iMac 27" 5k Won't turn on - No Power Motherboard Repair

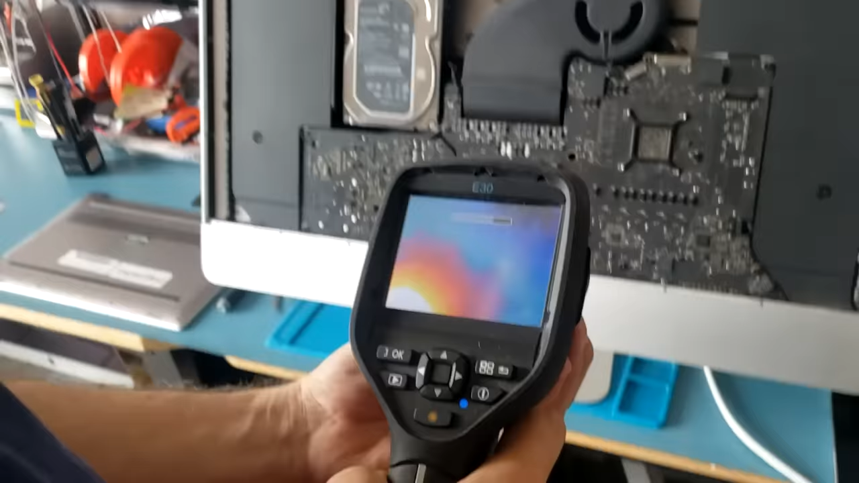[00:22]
look at this where is the heat spot coming from
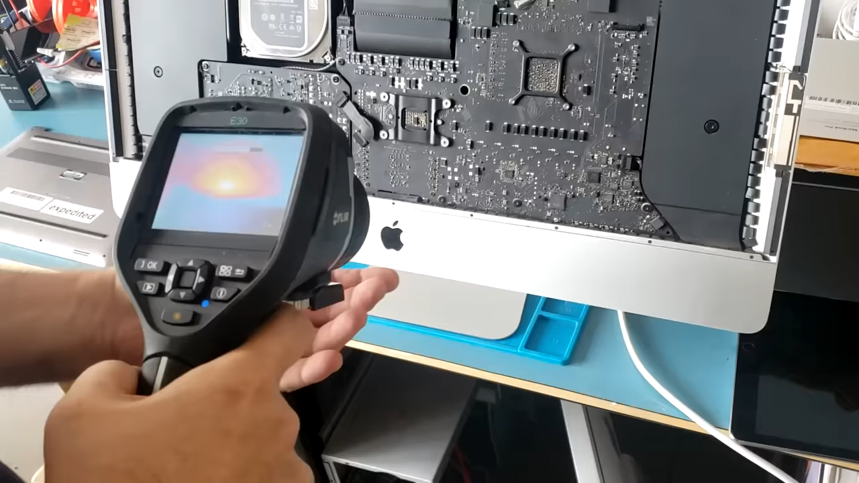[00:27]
okay can you
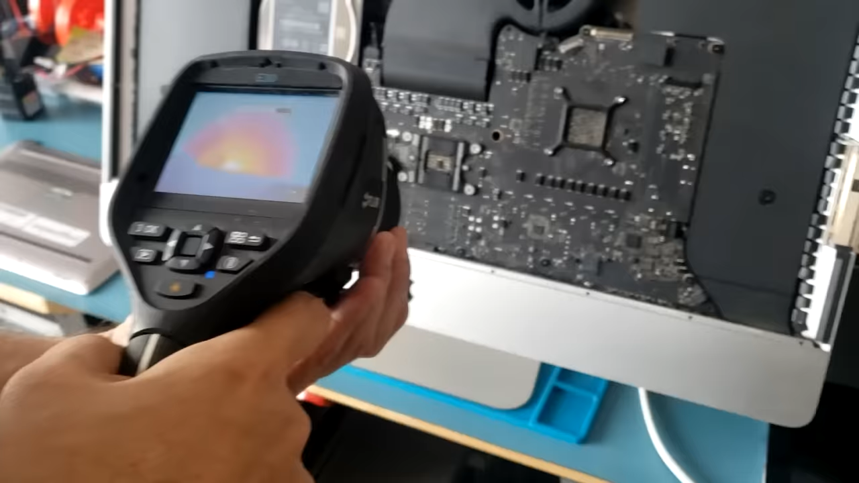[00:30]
point your finger okay so right next to the screw
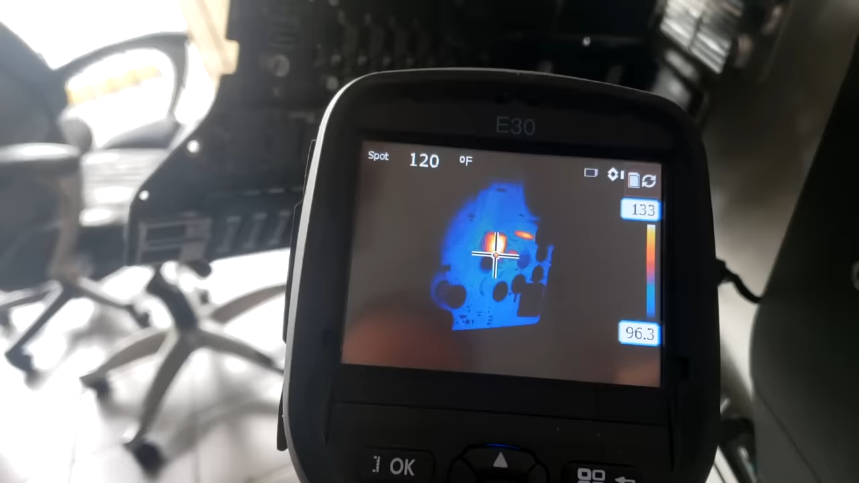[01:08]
On screen: spot 120°F
and let me hold the thermal camera if you can pinpoint the flashing
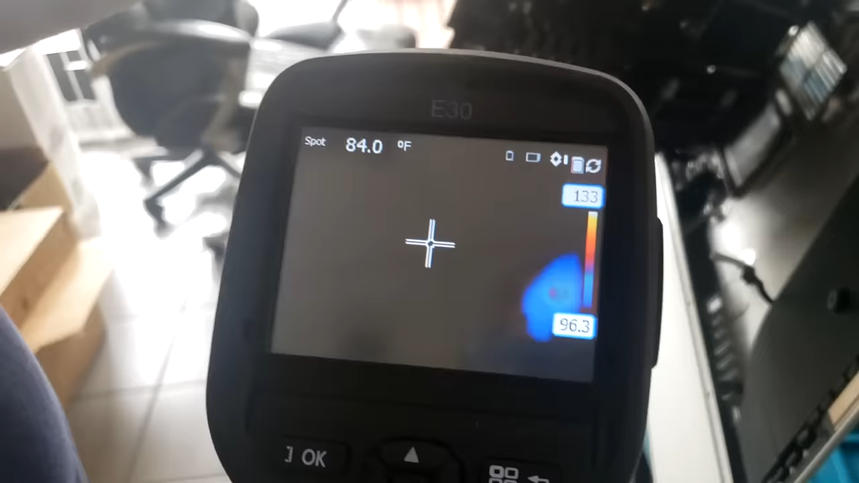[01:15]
On screen: spot 84.0°F
component okay
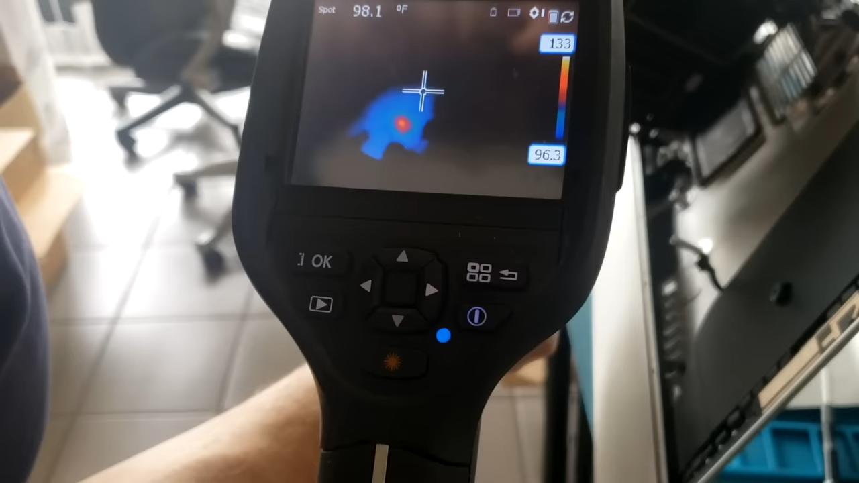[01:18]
On screen: spot 98.1°F
so it looks like it's that chip